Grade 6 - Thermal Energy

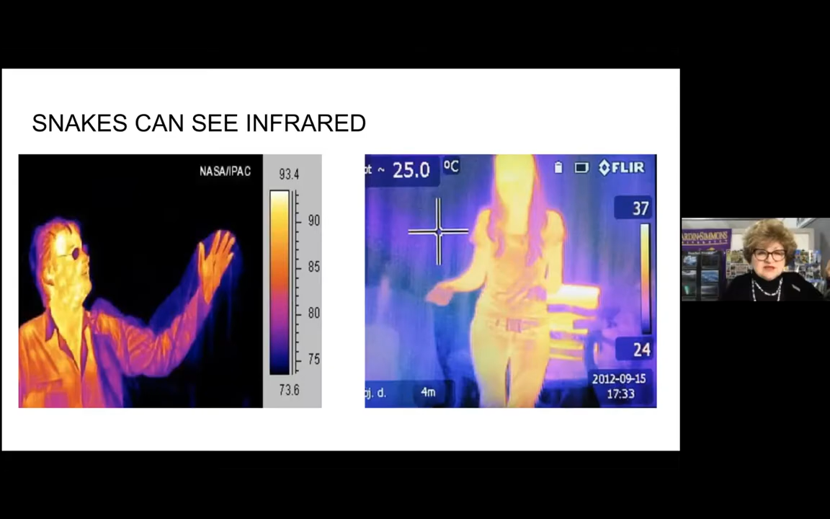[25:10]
Any warm-blooded animal will give off this infrared. So my rabbit or my chicken or myself, we're all emitting infrared heat. It's radiating out from our bodies and animals that can see it know exactly where we are. Now, if you look at the guy over there on the left, you'll see that he's got something shrouding his left arm. That's a plastic bag. It's black.